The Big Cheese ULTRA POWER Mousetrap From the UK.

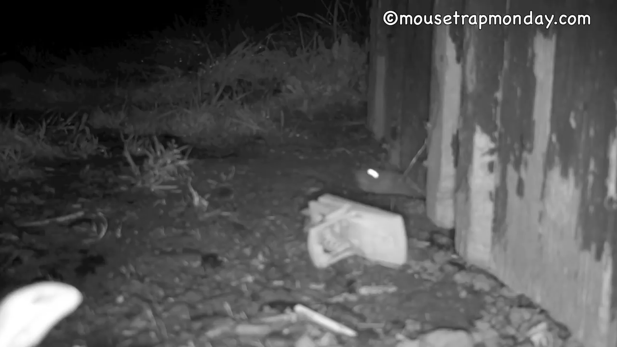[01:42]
Last night I set up the Big Cheese Snap Trap from the UK out by my chicken coop and we got a mouse.